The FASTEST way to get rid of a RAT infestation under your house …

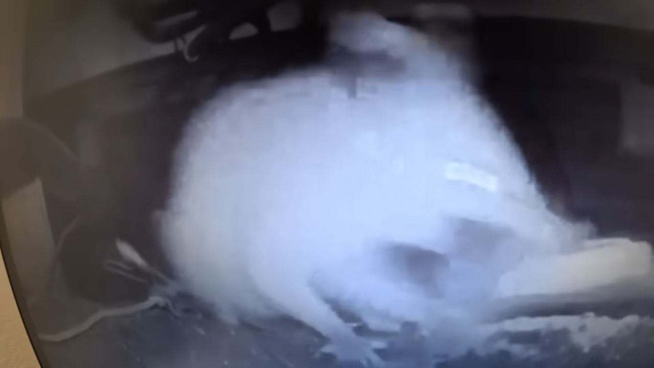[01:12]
He takes it all the way out of camera view, down under that wire and everything. Wow.
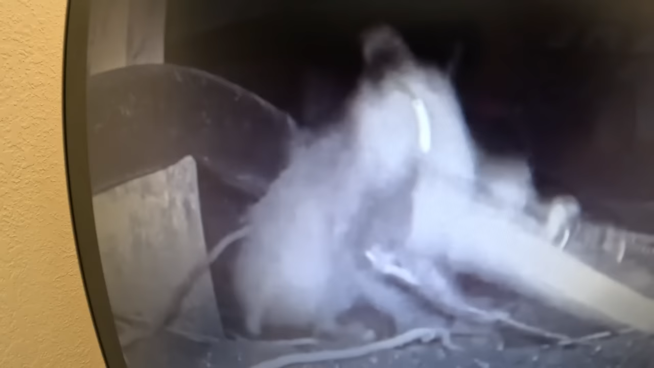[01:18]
Wow. That is extraordinary.
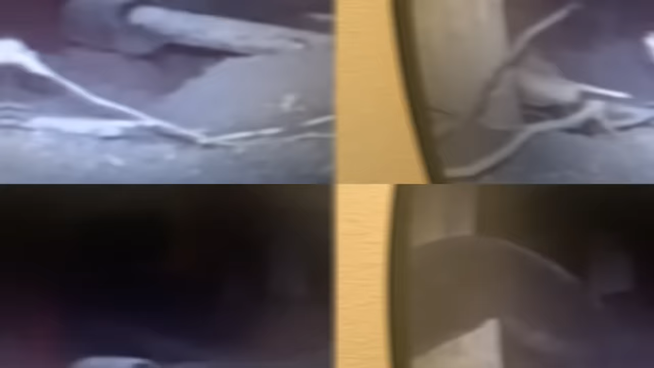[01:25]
Oh, look at this. Big hole. Ugh.